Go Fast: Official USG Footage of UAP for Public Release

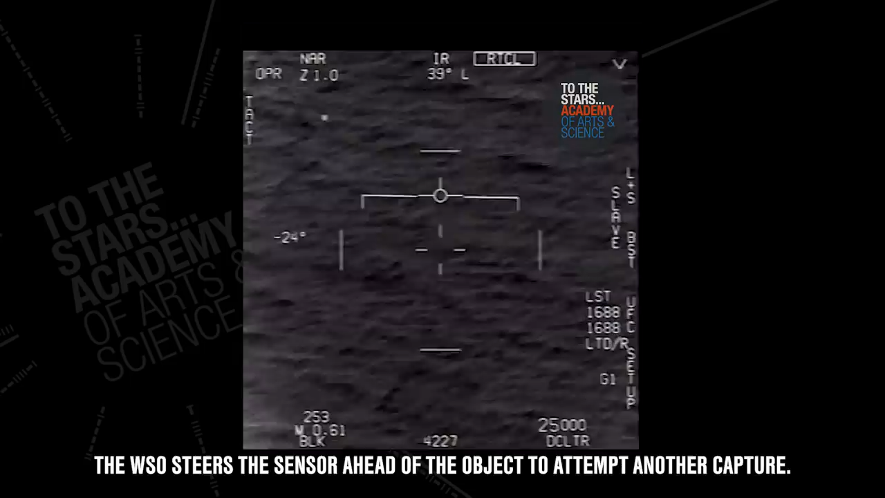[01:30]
Roger, got it. Got it! Roger, there's a troubleshooting as well. Did you box moving target? No, I took an auto track. Oh, okay. Oh my gosh, dude. Wow, what the hell is that, man? Look at the fly!